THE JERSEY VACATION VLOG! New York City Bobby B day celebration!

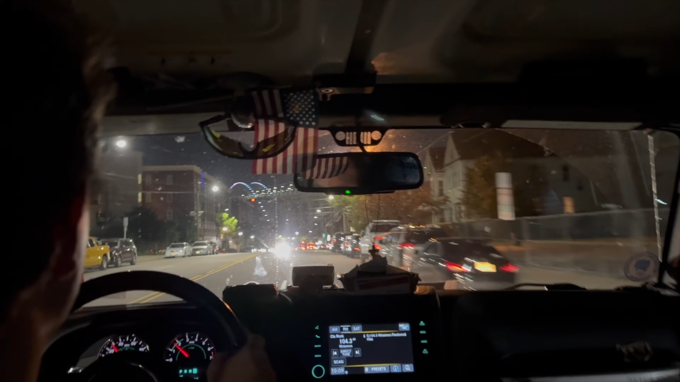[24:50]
You guys are about to see some really cool piece of history. I like the lights on it.
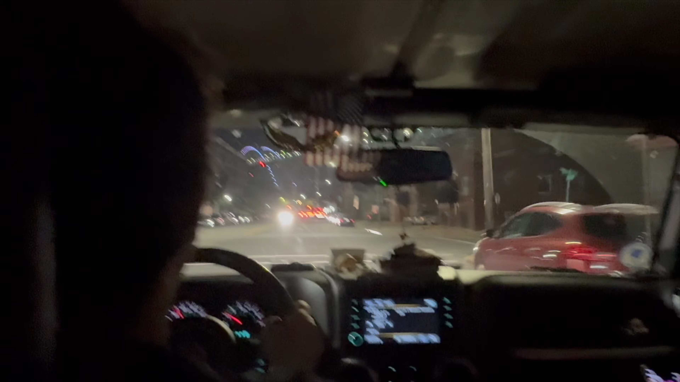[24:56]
Lights are on. Guys, off your phones, look to your right. Okay.